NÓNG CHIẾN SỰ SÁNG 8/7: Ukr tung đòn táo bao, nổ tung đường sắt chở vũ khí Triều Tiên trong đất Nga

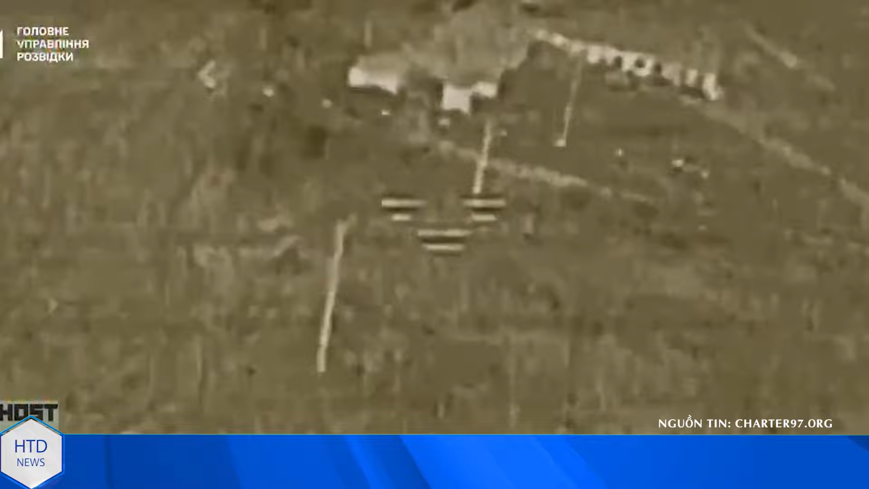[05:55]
hệ thống tắc chiến điện tử Strik Một máy lạp liên lạc và một trạm biển áp cung cấp điện cho quân xâm lược Ở một diễn biến liên quan,